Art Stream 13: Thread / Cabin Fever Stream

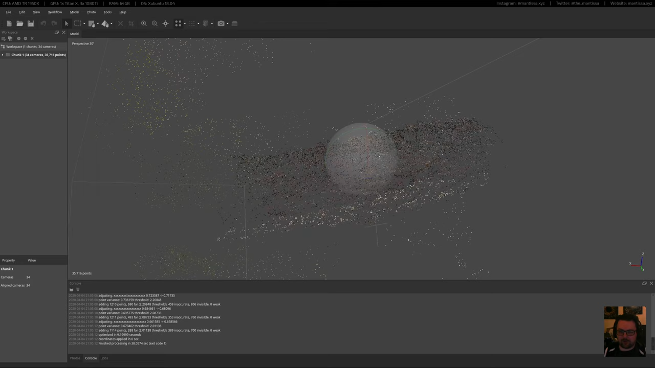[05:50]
There's some sunlight in here, which I wouldn't necessarily want. And there's a whole lot of background in there, which I don't need either. So first I'm gonna optimize my cameras so they're a little bit better. This just helps with the scan generally, I've found. And then I'm gonna try and get just the bit that I need.
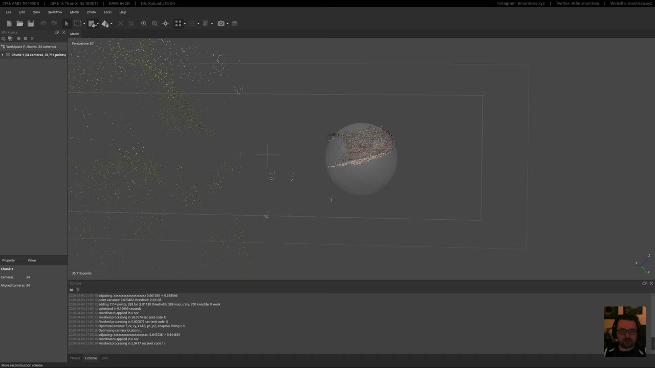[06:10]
So let's see, let's resize this
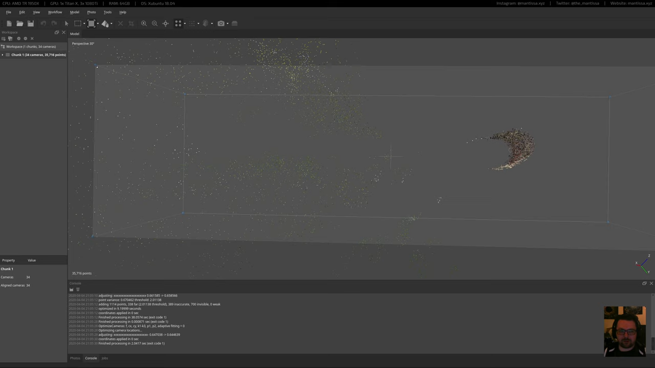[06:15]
to just have that.
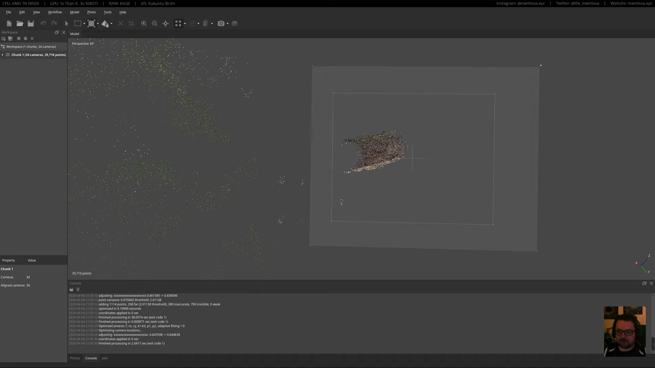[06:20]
And again, I don't know what the scan's gonna look like. It might be horrible, so you never know. But it's worth a try to do this live.
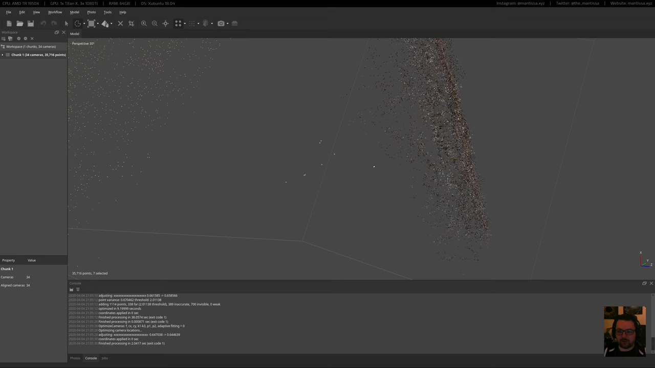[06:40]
I'm gonna grab these white ones here because we don't need them. Just delete them.
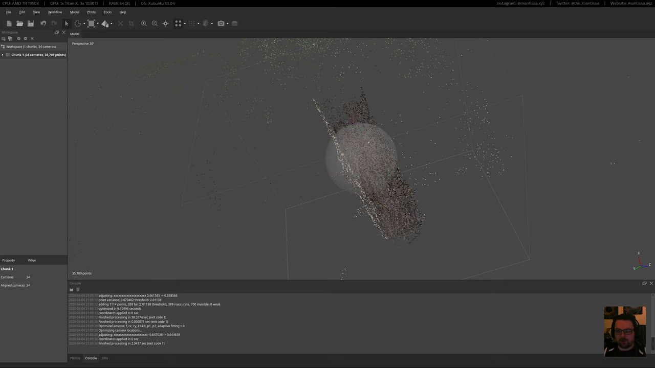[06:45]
So now we've got our scan set up just to process this part. All of these extra dots we don't need, but they're outside of the boundary, so it's not gonna consider them. You can kind of see how it's trying to do the background, which is kind of funny as well.
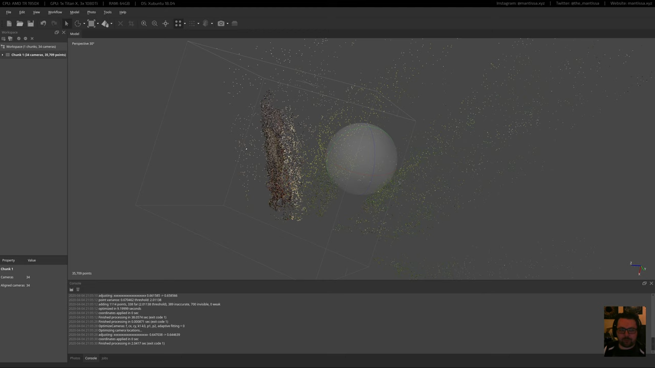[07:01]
I know there's apps out there for photo scanning as well on your phone. I haven't used them yet, but yeah, they seem pretty decent as well. So I'm going to leave the quality to medium, otherwise it's going to take forever. Okay, let's see if I can answer some questions. I'm sure there's plenty of YouTubers live now.
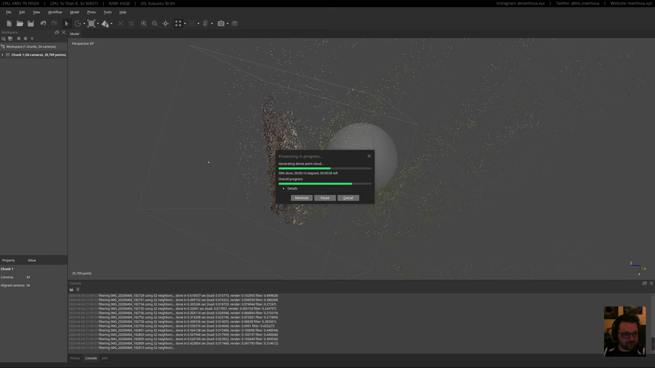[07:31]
I sort of decided this last minute, so I didn't really give people a lot of notice, I guess. Why do I use Ubuntu? I just like it.
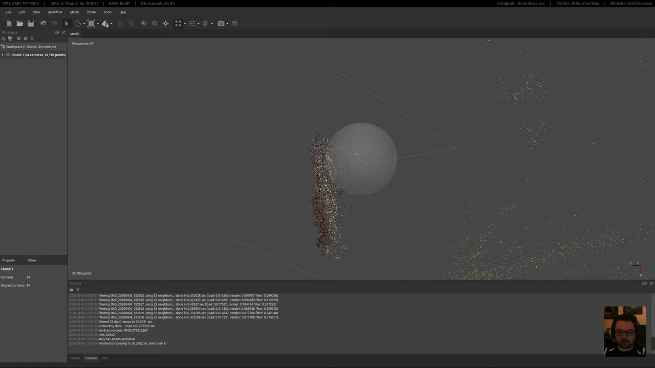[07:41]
This is not a great scan. I don't know. It works for me.
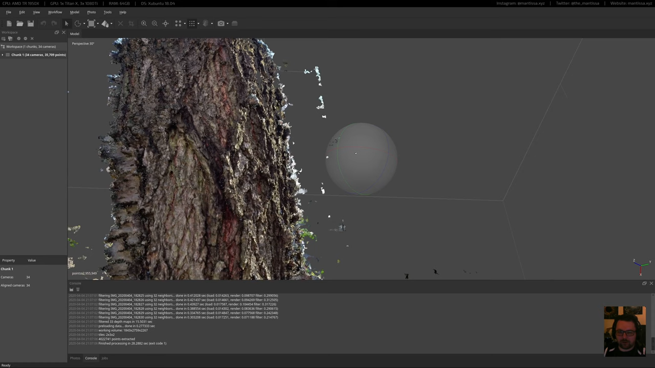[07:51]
I like using it. I like the whole open source thing. It's different for everybody, obviously. So I'm gonna try and delete some of this stuff that we don't need. But I can already see the scan's pretty rough, so it might not be the best one to move forward with, but that's okay.
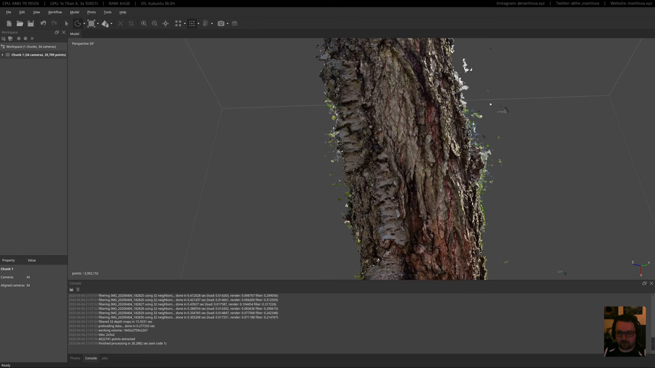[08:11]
We can try others while we're trying out this one in Blender. We can have the others process. It's kind of the whole point of the stream anyway, so.
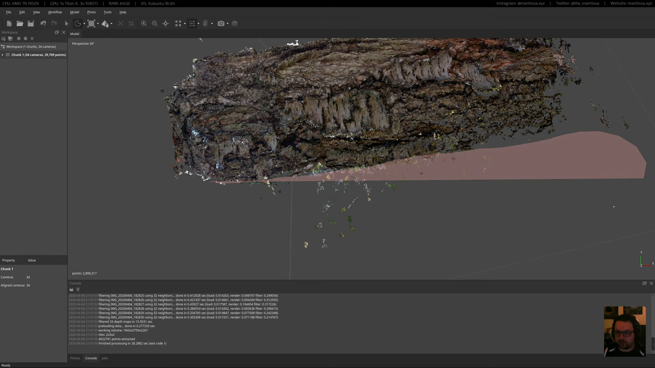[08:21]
Grab a whole bunch of points here that I don't need, throw them out. So I'm pretty unforgiving with this stuff. I try to keep only the stuff that works really well.
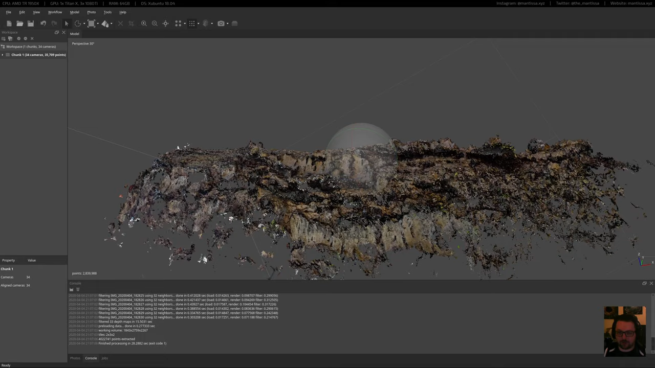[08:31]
You'll see there's a lot of holes here, so we'll get a bit of a weird mesh. Even if it doesn't turn out perfect or I don't end up liking the image, at least you've seen the full process. So.
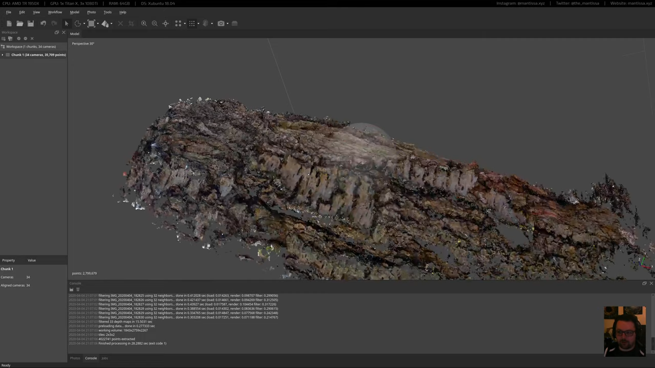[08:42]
Let's see. I would also suggest maybe grabbing a beverage and some music or something that will help as well.
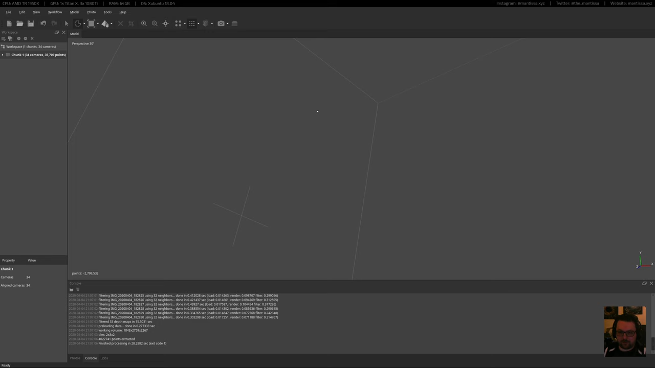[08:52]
Let's delete. Let's grab some of this stuff as well, delete that.
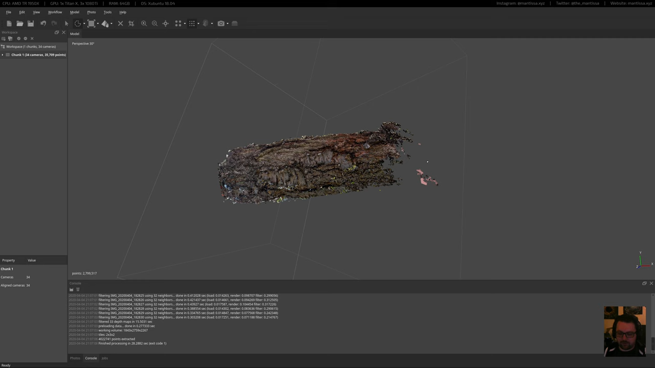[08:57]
Somebody was asking me what app I'm using. So this is called Metashape. It's by a developer called Agisoft, A-G-I-S-O-F-T. And the application is called Metashape.
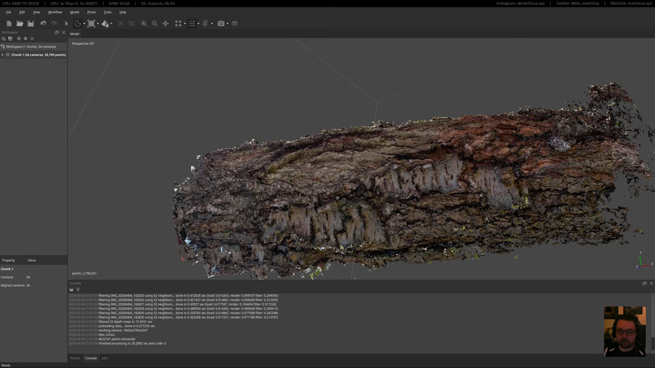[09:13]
But you could do this in Meshroom as well, which is free and open source. So you could try it yourself. Meshroom's pretty cool, it works quite well.
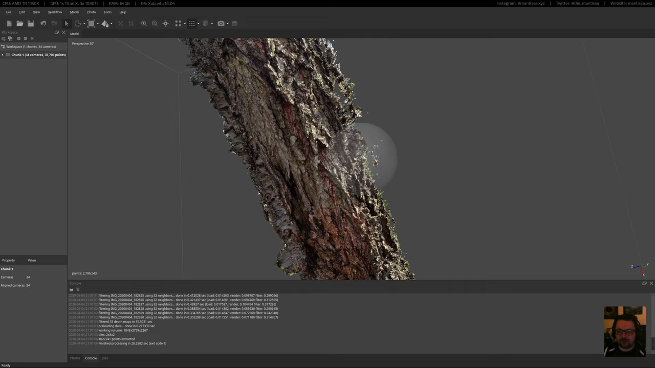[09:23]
We'll see. Not all of this is going to be useful. I think I might throw out some of this as well, because it's just not very connected to the rest.
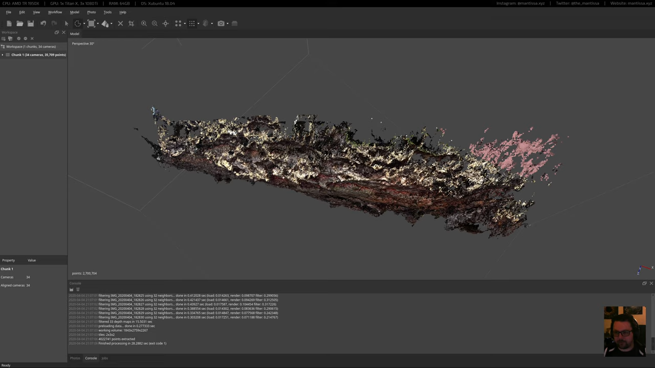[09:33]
There we go. Normally I take way more pictures and from all angles and that kind of thing, but yeah. Let's see, is there anything floating? No? All right.
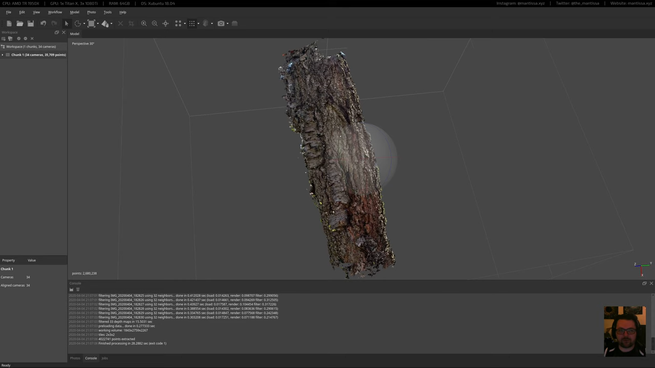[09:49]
Let's move on. Let's build the mesh. I don't know what the face count is going to be like. Let's set the quality to high and the face count to medium and see what that does. Is there a way to have better accuracy using pictures of multiple angles of the same tree? Yeah. So it's really a case of practicing.
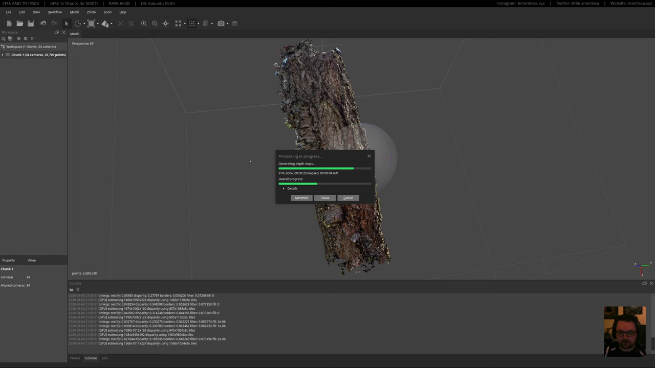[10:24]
You want to sort of take pictures of the same part from different angles, different heights. Really, the more pictures you take, the higher the quality is, and it just takes some getting used to. So. What am I planning to do with this mesh? Ha! That's secret. No, I'm not gonna explain the whole process now. I think it's more fun if we kind of just walk through it a little bit. The idea is to deform it, to bring it into Blender and mess with it so we can wrap it around something else.